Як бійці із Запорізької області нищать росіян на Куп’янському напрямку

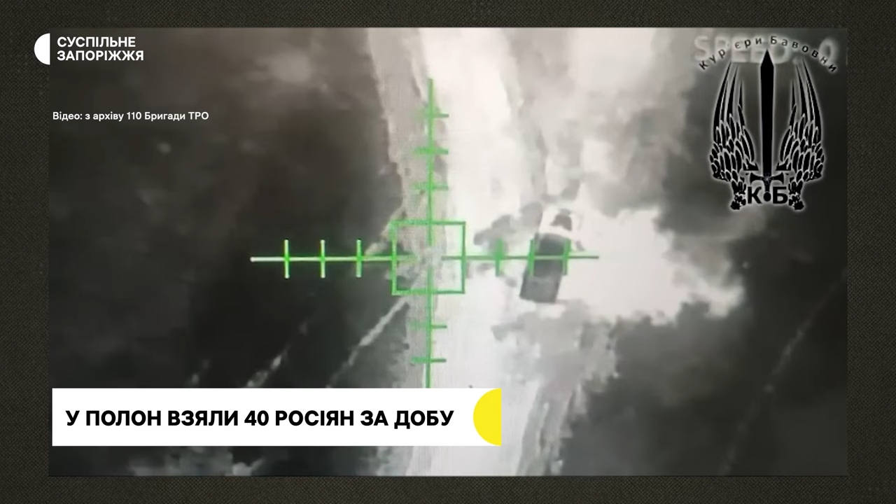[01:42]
Як тільки вибивають там штурми, посадку забирають, нас вже хлопцям маячимо, щоб вони відходили.
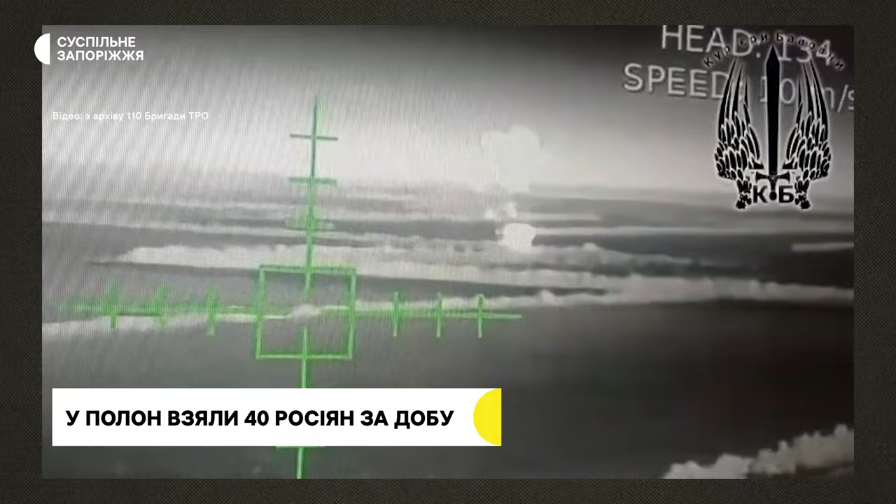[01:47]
Цю посадку утюжать хлопчики наші. І вже піхота заходить по новій. Не даємо навіть окопатися.
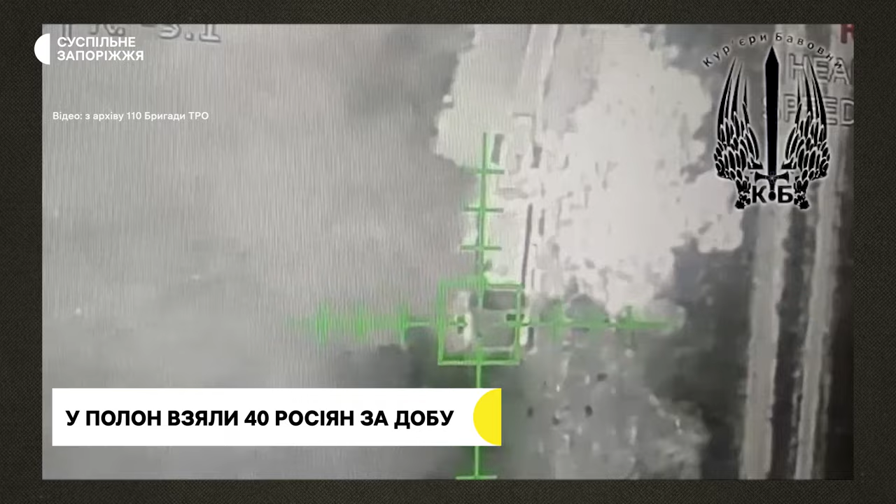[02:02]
Дронів, які працюють переважно вночі, та можуть нести на собі великий заряд вибухівки. Сьогодні, наприклад, вночі 9700 на 8,5 кілометрів.
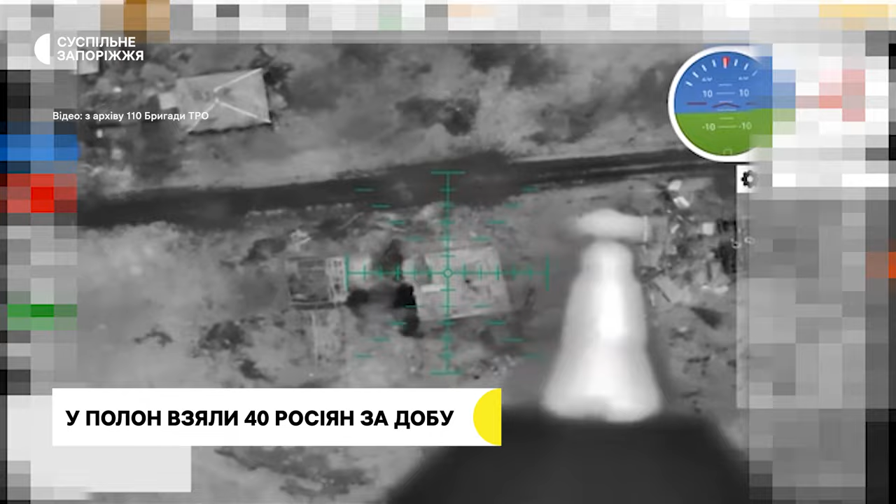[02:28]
Ну і, відповідно, білоти, які можуть бути технічно на відстані.
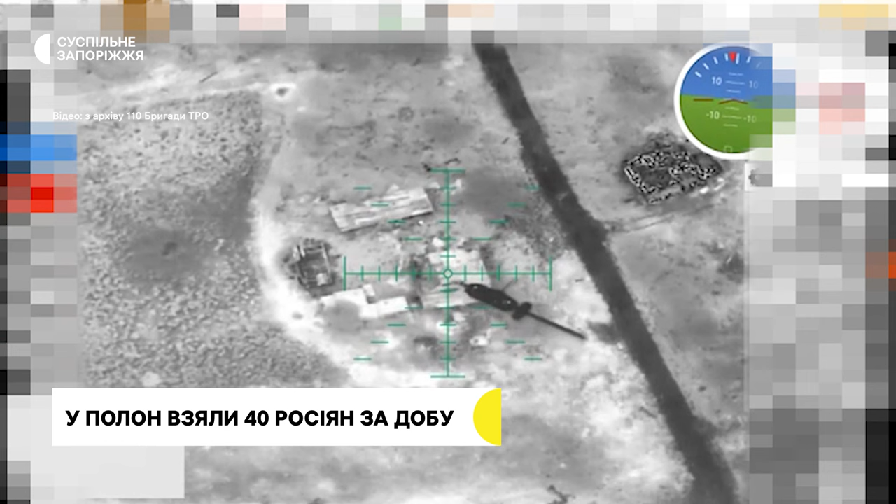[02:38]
Українських бомбарів росіяни бояться. Тому здаються в полон на відстані в декілька кілометрів від позиції наших захисників, каже «Барс».
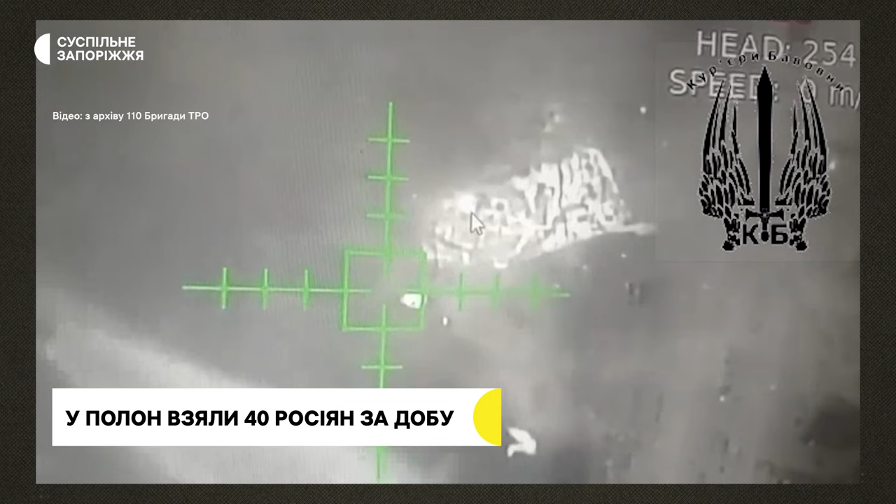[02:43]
Зокрема, за добу здалося 40 окупантів. Вийшло, так.